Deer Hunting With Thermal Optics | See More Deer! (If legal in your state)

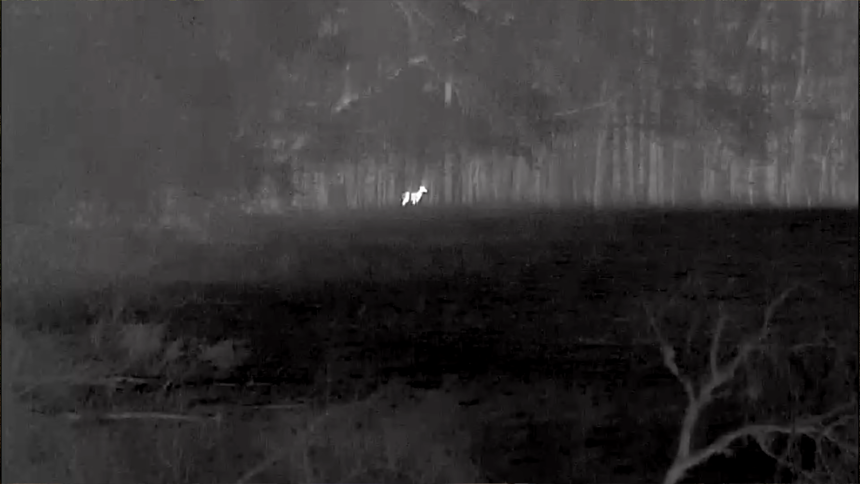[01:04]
You can see hundreds and hundreds of yards across an open field and you can see very deeply into the woods when it's dark or in the daytime when it's very shady.
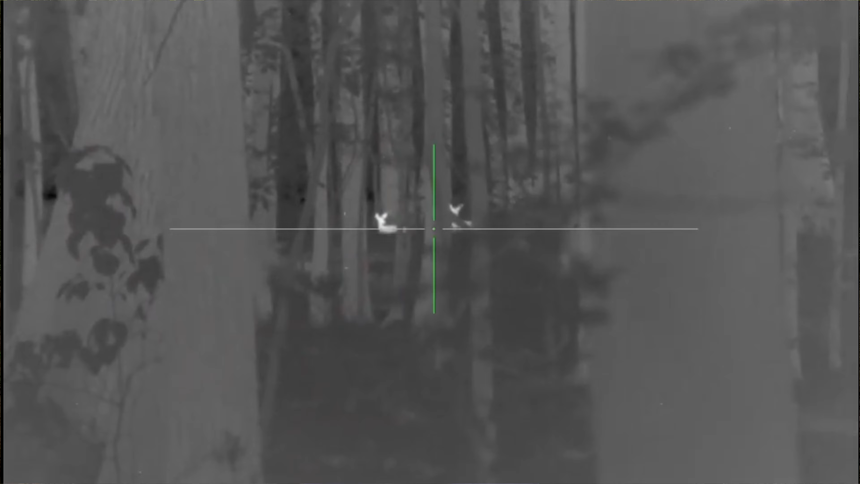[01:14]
If you have a really good pair of binoculars you can look through the trees for deer.
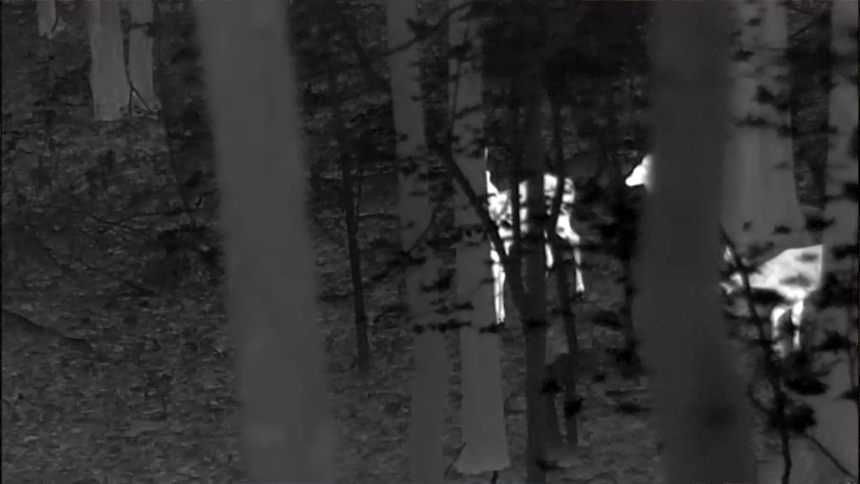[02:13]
Those trees do not camouflage that deer it's every time he walks between a tree you see a white image. Everything out there is darker. Now of course you'll see the image you'll see the trees which will be as light the trees will be warmer than the
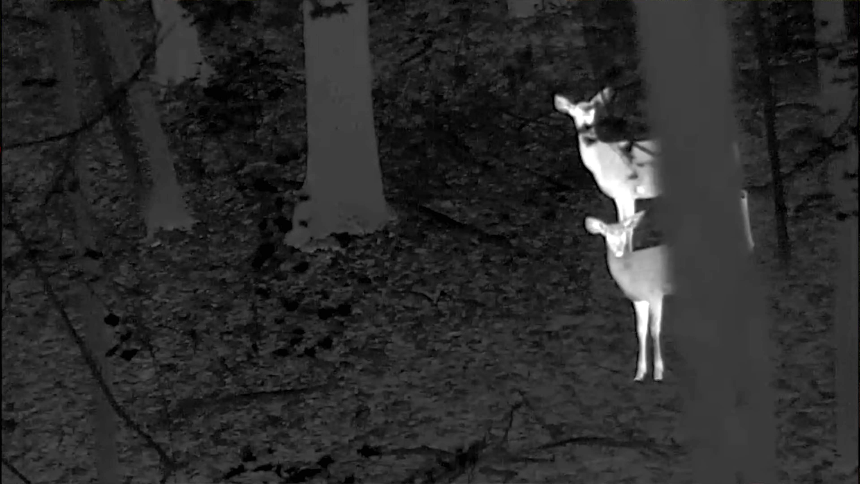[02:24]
ground usually or the leaves and so you'll see the trees and you'll see the bushes and everything but walking in between those trees but even if the deer is not moving you pick up the thermal optic and you can see them immediately.
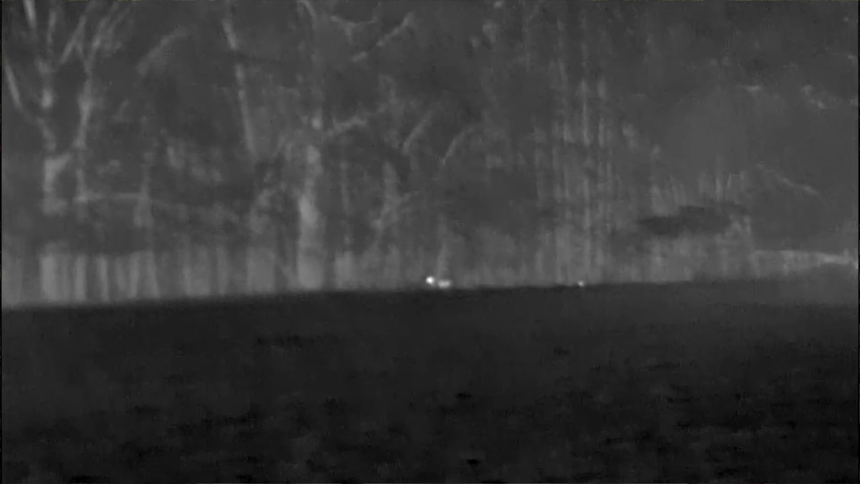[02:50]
and I looked across the field and there was two or three deer in the field and I'll show you this video. I was going to my stand I saw the deer in the field
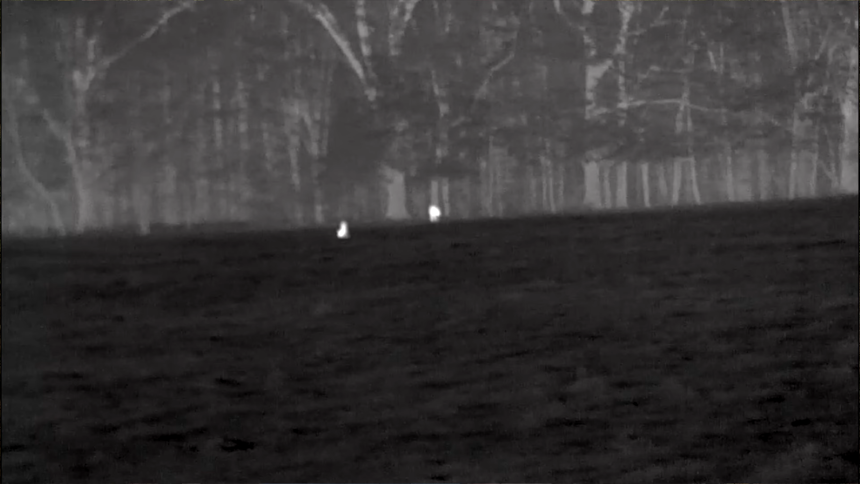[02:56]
and they were playing around they had no idea it was there because the wind was in my face.
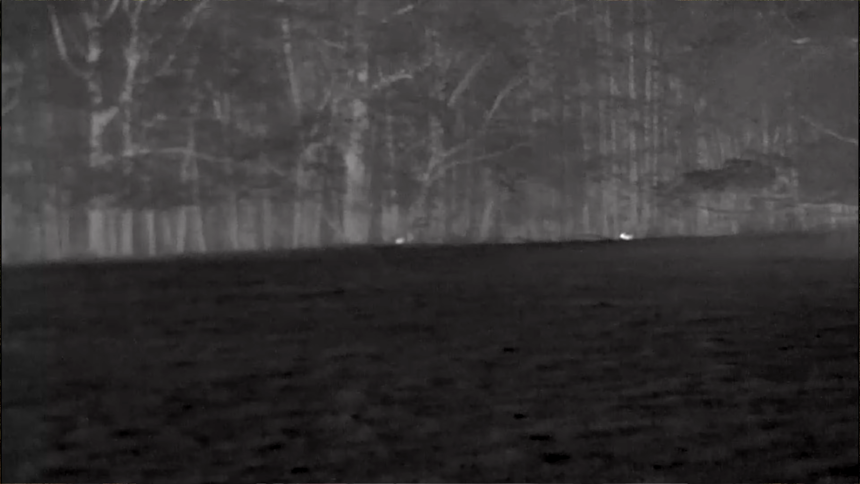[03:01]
The deer were feeding and then they moved into the woods and I said well I guess they're all gone. I picked up my thermal scanner and I could see four or five deer. I picked up my binoculars nothing.
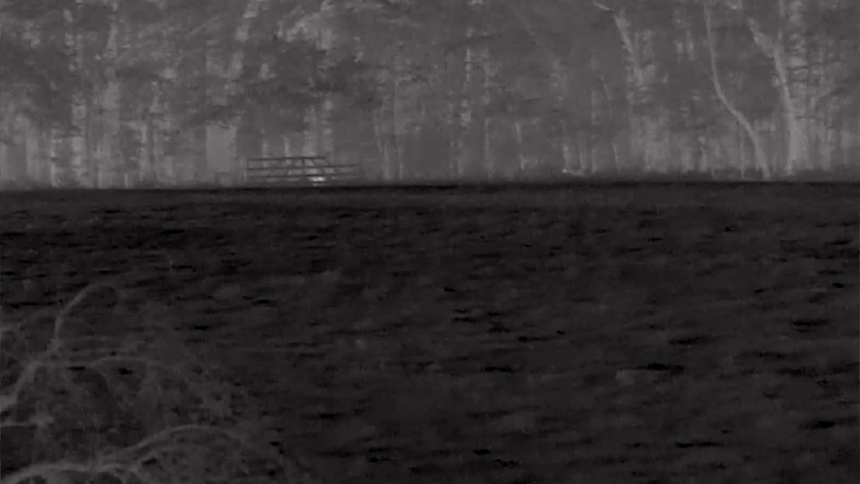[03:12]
I picked up my rifle scope nothing. I mean it's like is there a ghost out there?